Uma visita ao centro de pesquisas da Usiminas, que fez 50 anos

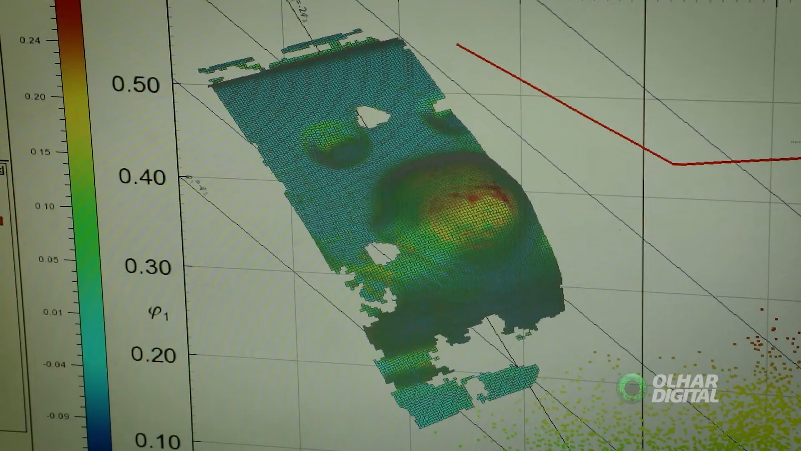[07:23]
Isso tudo é jogado no software aqui que faz uma interpretação de todas as deformações da peça e no final ele dá para a gente esse escaneamento dela em três dimensões com o nível de deformação em cada local da peça escaneada.